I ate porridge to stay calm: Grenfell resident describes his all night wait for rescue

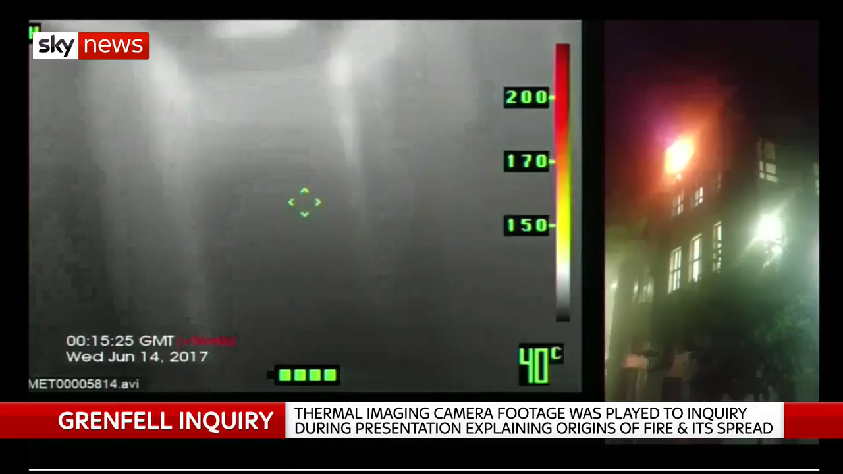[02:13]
The next clip, this is at 14 minutes past one. The firefighters then enter the kitchen for the first time. The yellow glow that you can see is the fire by the window. The firefighters put water on the fire. You can actually see the hose.
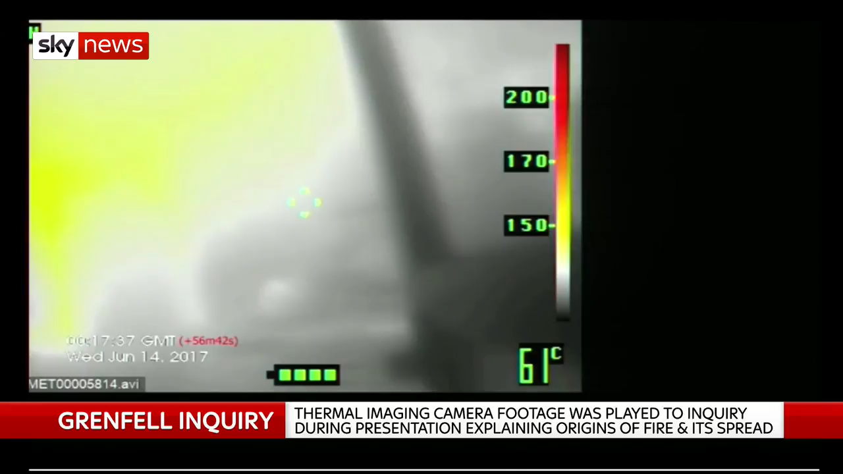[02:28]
On screen: spot 61°C
Then they close the door and they reopen the door again about 10 seconds later to see that the fire is still there.
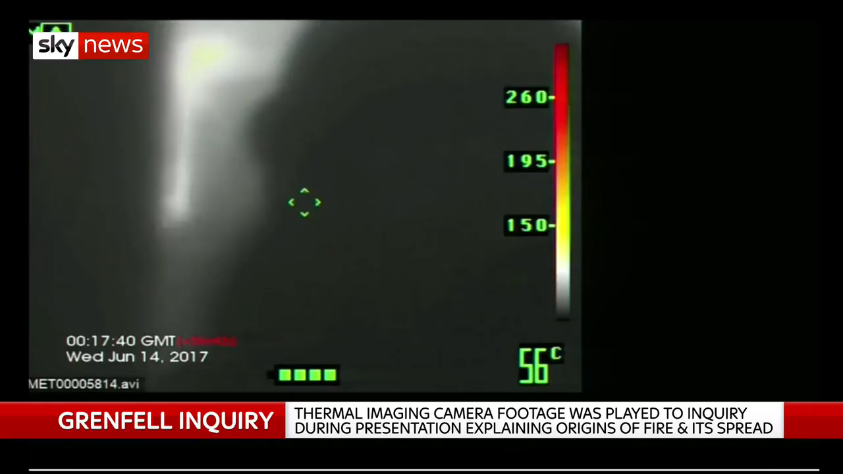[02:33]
On screen: spot 56°C
Then they begin to discuss tactics. The next clip, at 20 minutes past one,
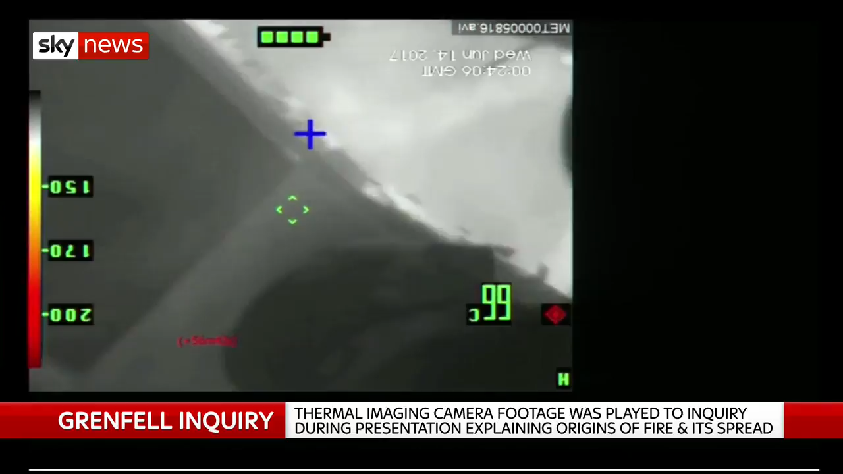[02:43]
the firefighters enter the kitchen again and go right inside and extinguish the fire that was in around the fridge freezer.
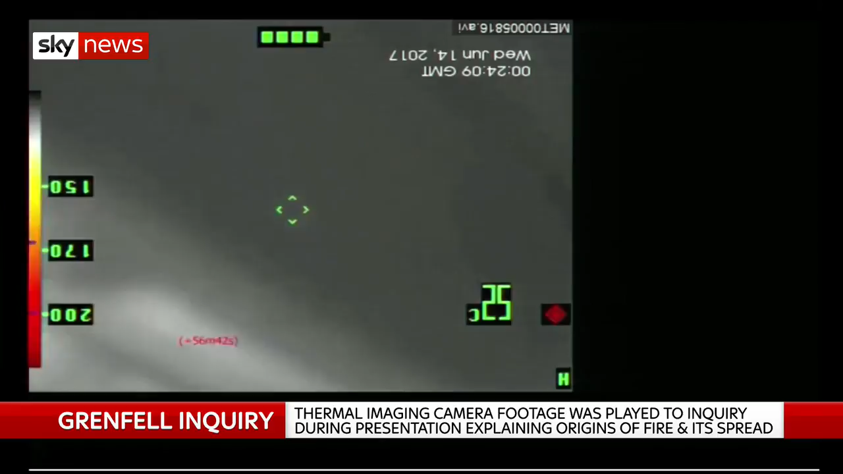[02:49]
In the last clip, you can see that once the fire is extinguished,
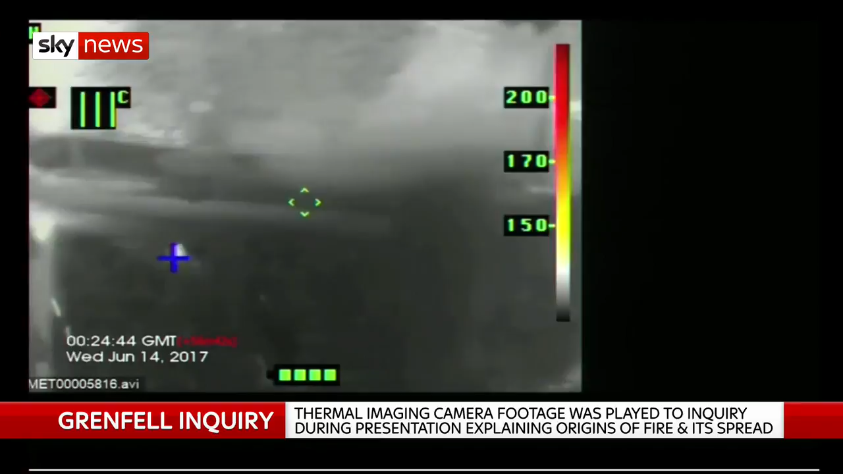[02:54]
you can see out of the window and you can see aspects of the cladding falling down.
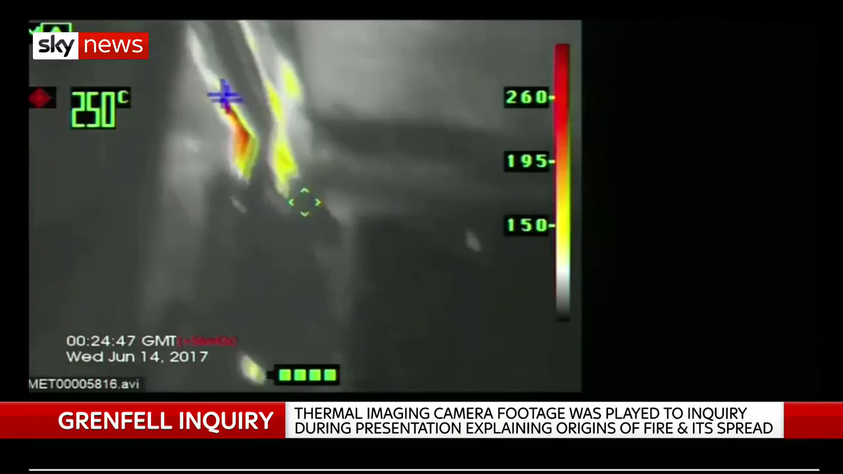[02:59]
On screen: spot 250°C
You can also see the cooker, the fridge freezer with the top door missing and the bottom door open,
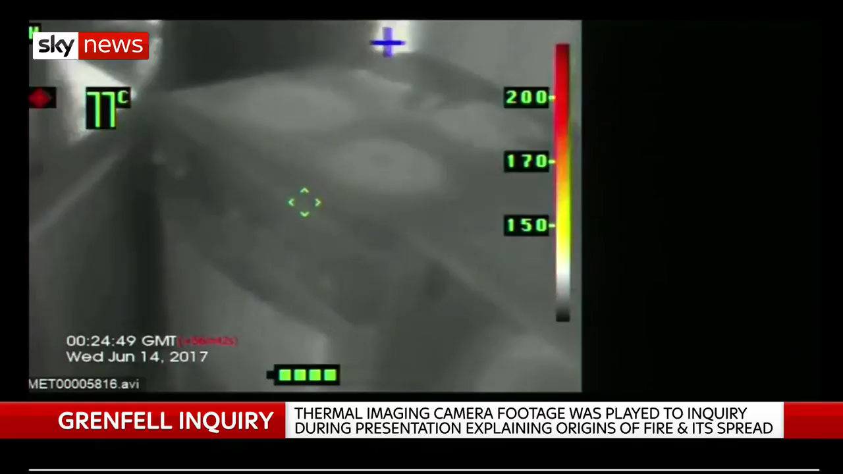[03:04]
the toaster, the knife set, the draining rack in the kitchen and all the other appliances. In her conclusion,